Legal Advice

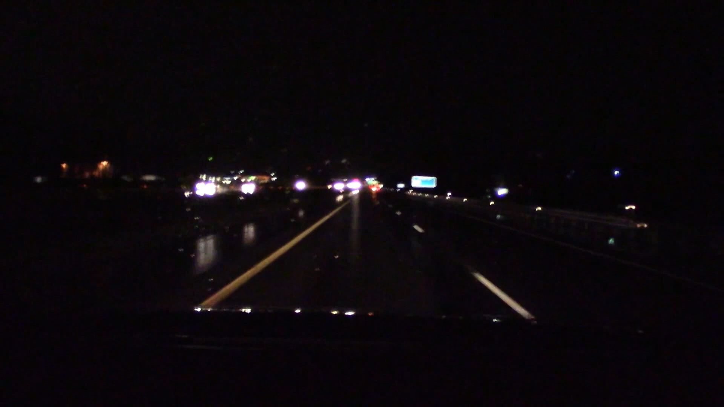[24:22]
and durable wet reflective pavement markings to increase visibility and help drivers safely navigate through work zones.